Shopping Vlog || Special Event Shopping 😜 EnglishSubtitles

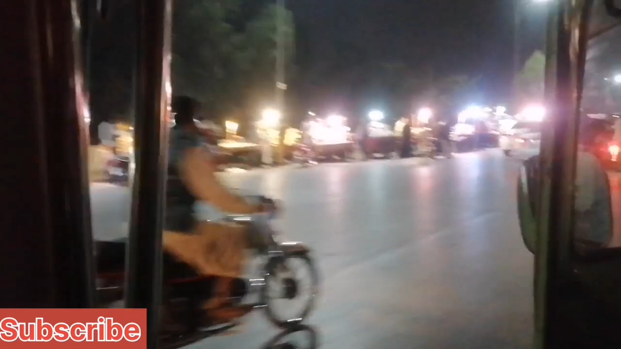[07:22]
تو یہاں سے ایزی لی آپ فروٹ لے سکتے اور آپ یہ دیکھ سکتے ہیں کہ ہر طرح کا فروٹ آپ کو ان ریڈیو پر دیکھ جائے گا اور ڈرائی فروٹ بھی دیکھ جائے گا اور باقی جتنے بھی آپ کو نیسیسریز چاہیے ہوتی ہیں مطلب جو یوز ہوتی ہیں نورمل وہ مل جاتی ہیں ان ریڈیو پر اور پھر ہم یہ یہاں